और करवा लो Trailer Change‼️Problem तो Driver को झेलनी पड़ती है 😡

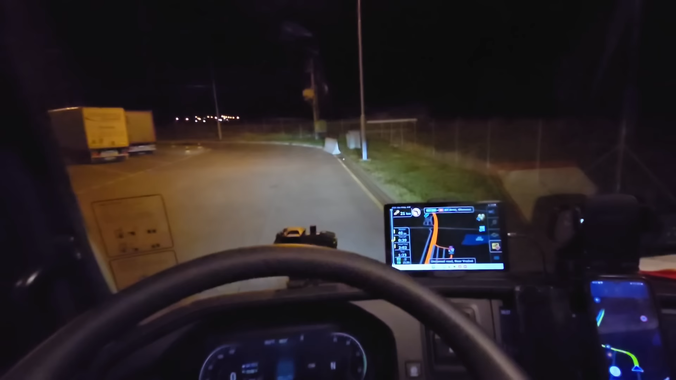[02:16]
के लिए में रोड ही है यहां से एक नमबर रोड से जाओंगा और वहां से दूसरा हाईवे पकड़के कहीं वहां पर साथ में हैं
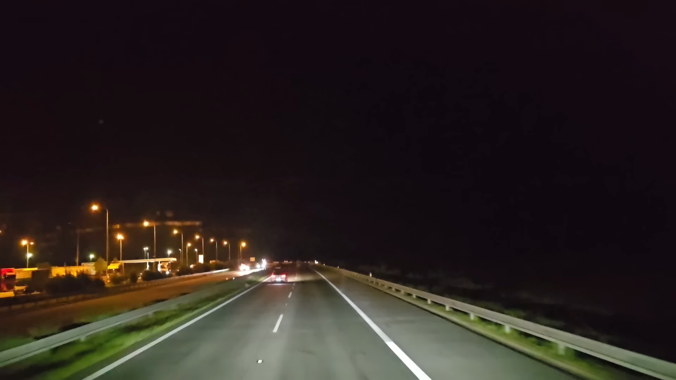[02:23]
तो यह देखो यार भाई हाईवे भी एकदम सुनसान पड़ा है जब लोगों के सौने का समय है त� पुल्टे टाइम पे ओपन होई थी और आज भी ऐसा ही हुआ भाई मैं रुका था 24 गंटे की रेस्ट के लिए था लेकिन देखी 50 गंटे की रेस्ट होगी रेस्ट तो अपने को अच्छे खाशी मिलगी लेकिन भाई शिफ्ट अपनी हो रही है बे टाइम शुरू तब फि
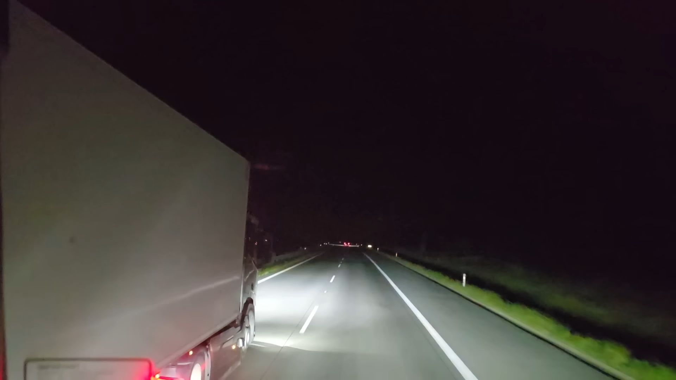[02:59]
मुश्किल होता है क्योंकि भाई रात को आपको डेंट वगेरा या कुछ अच्छे से इंस्पेक्शन नहीं होती है वह सबसे बड़ी दिक्कत होती है बड़ चलो मिलते है अप नहीं बंदे से दोस्तो ट्रेलर चेंज वाली जगा में तो मैं आ